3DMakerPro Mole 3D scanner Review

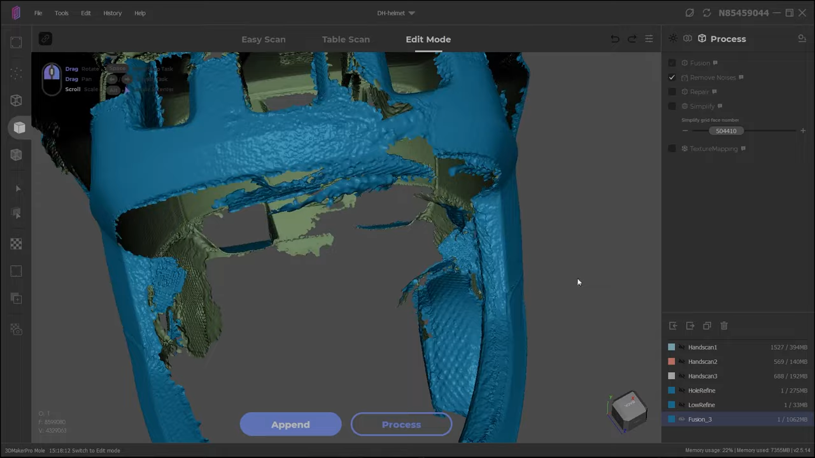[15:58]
But depending on what you're looking for, this might be a scanning mode that you want to do.
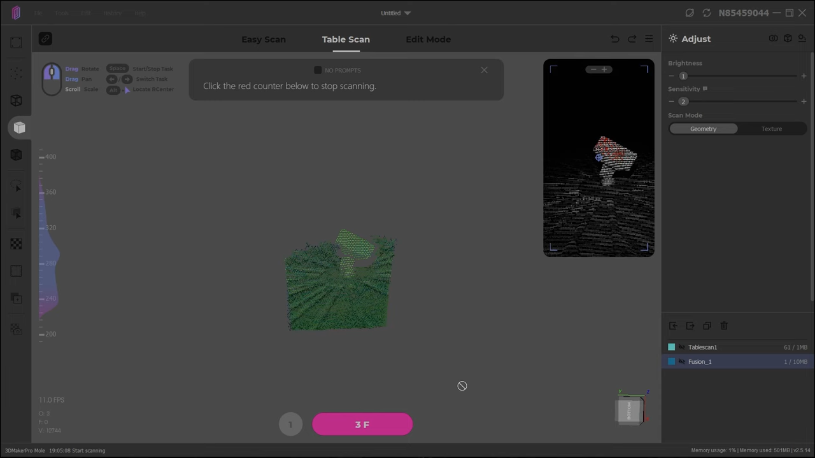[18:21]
So one would think that we can 3D scan this and we can have 0.05 millimeter accuracy.
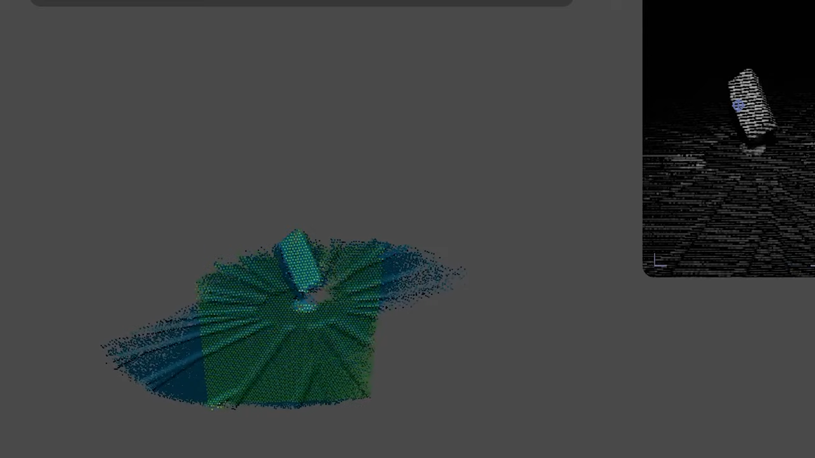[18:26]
We can have 0.1 millimeter mesh resolution. That's not really the case. And let me show you how it looks.
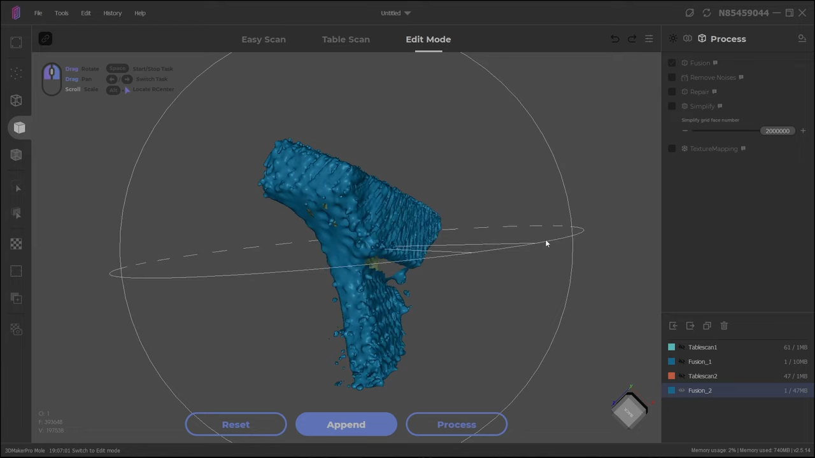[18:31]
So even the scan itself is not great. We're not getting a ton of raw data to actually work with.
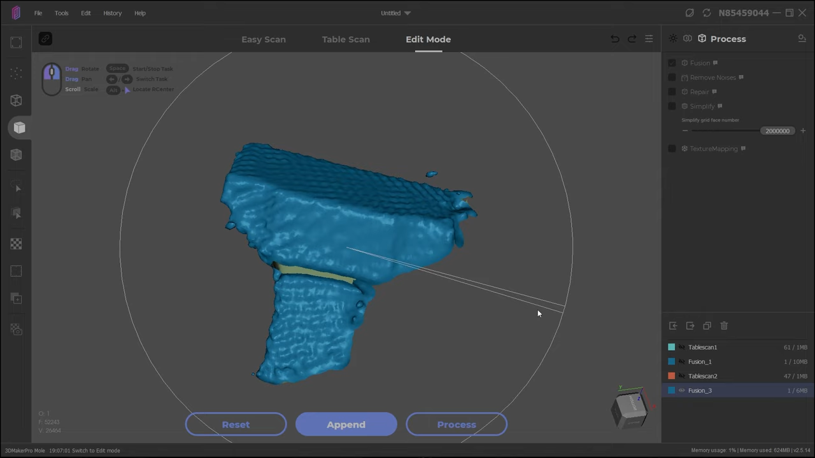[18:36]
But the things that we get is for some cases, okay, it's not going to make a copy of this.
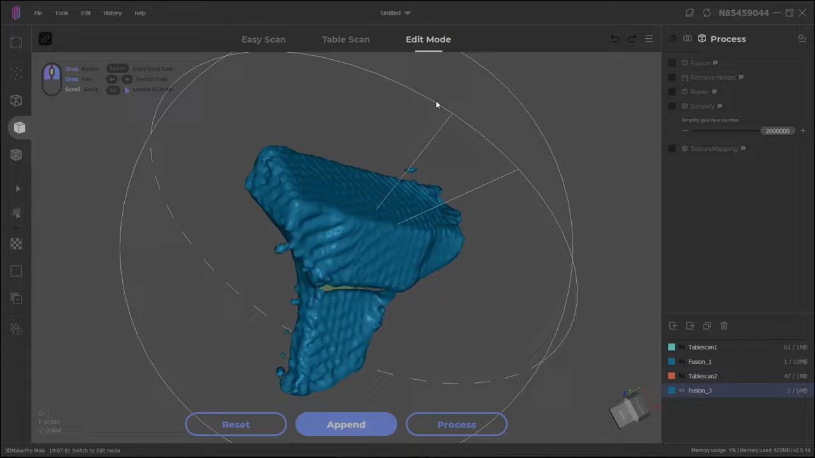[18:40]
So for example, if you have Warhammer figurines, it's not going to make a copy of those Warhammer figurines. I'm sorry.